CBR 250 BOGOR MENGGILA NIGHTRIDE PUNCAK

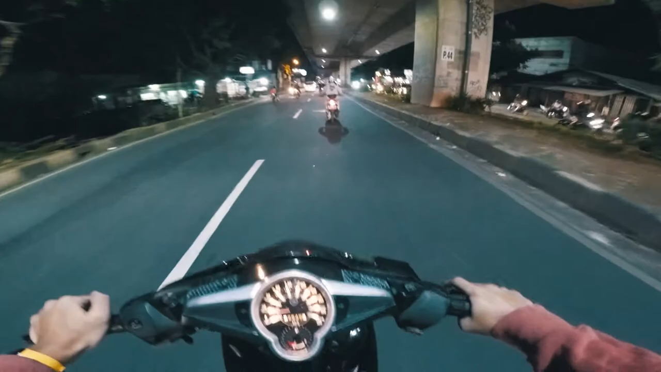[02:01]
Keadaan lagi hujan kecil-kecil gitu ya. Gue ngerinya hujannya gede anjir.
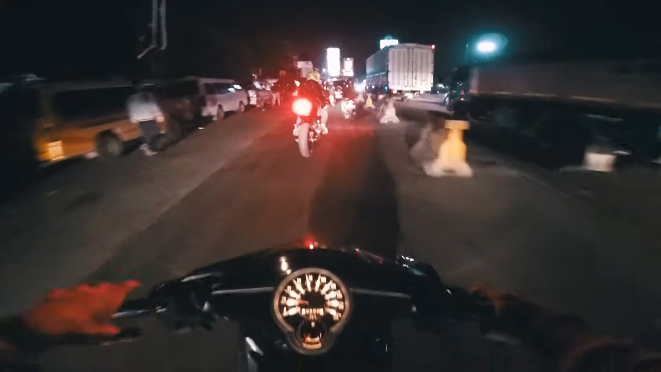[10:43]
Yang mana yang lain anjir, ini gue sama si Ansel doang goblok. Ini ada angkot nih goblok-goblok banget dah.
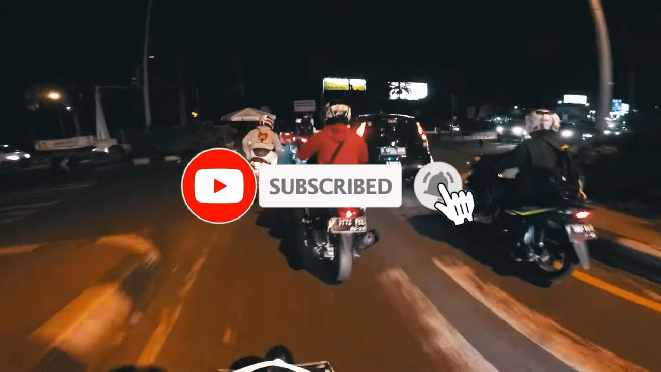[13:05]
Macet ho anjay. Gue naon atasnya sih gitu.